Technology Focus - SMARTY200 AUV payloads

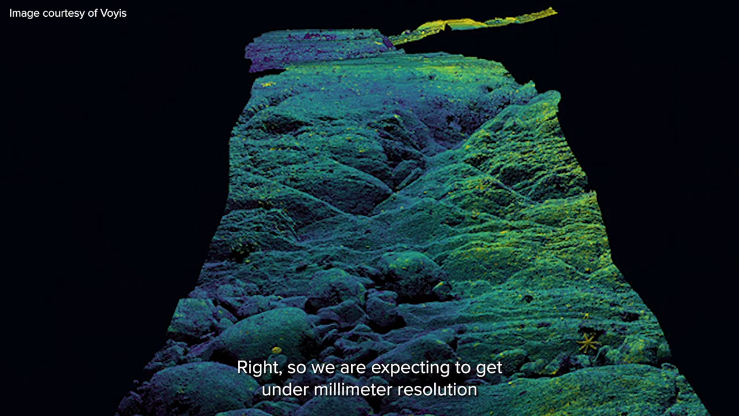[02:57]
Right, so we are expecting to get under millimeter resolution and this is very important because we are not only interested in whole area,
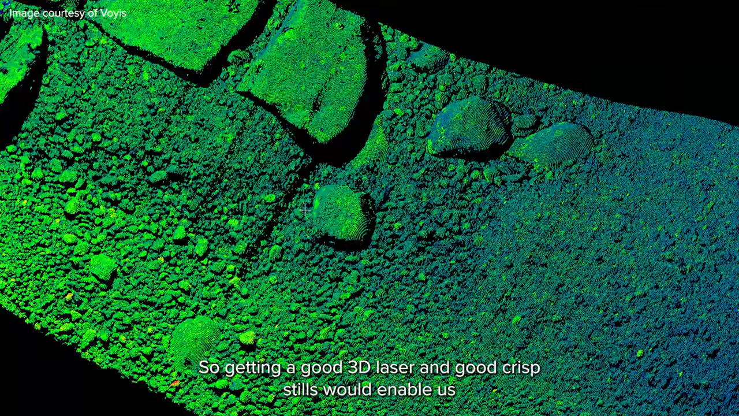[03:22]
laser still would enable us to get very detailed images that would otherwise require very close range inspection on the drivers.